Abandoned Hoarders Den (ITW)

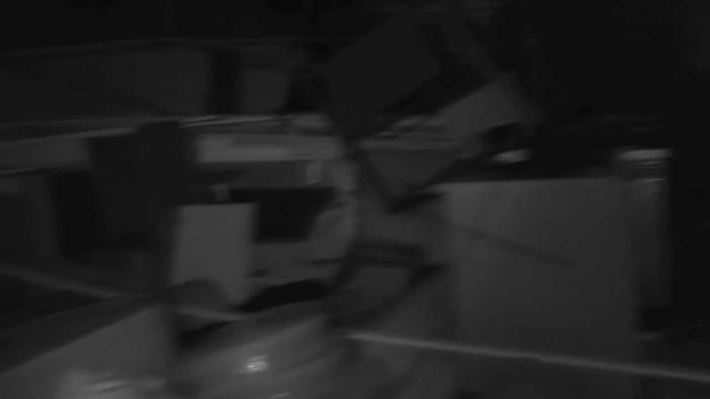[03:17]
There's more floors this place. There's also a basement.
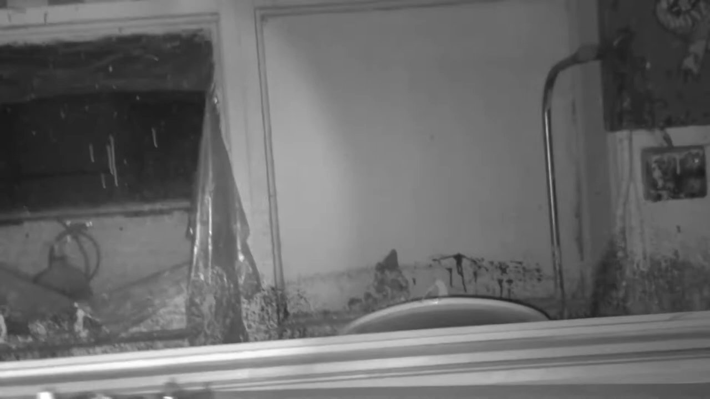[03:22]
Right over there. That window. There's a lot of places to go here.
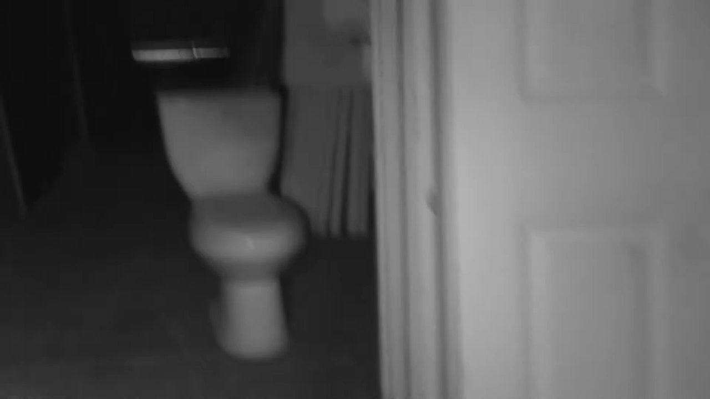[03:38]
This place is in really good shape. Looks like it's just being used for storage. What a weird crate. I want to get back through here. Old school TV. Big one.
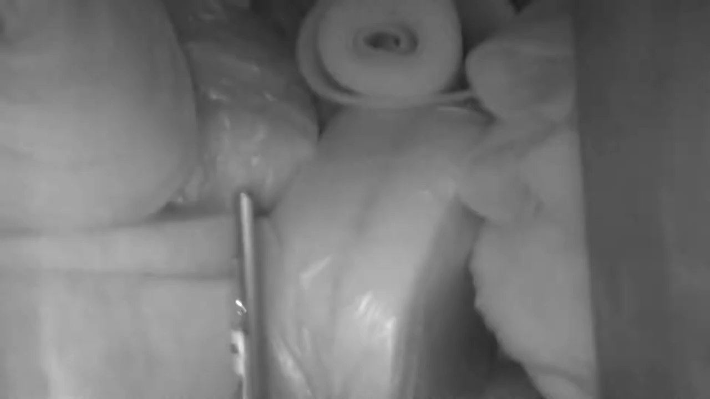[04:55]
This place is packed to the brim with just like random shit.